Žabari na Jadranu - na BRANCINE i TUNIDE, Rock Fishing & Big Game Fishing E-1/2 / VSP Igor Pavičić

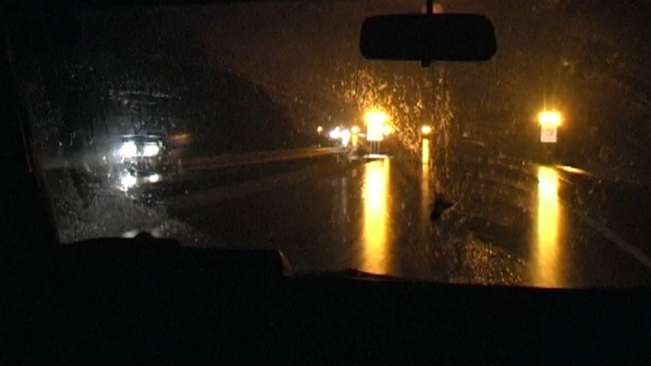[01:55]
Već nedaleko Zagreba, kiša se pretvara u sve gušći snijeg.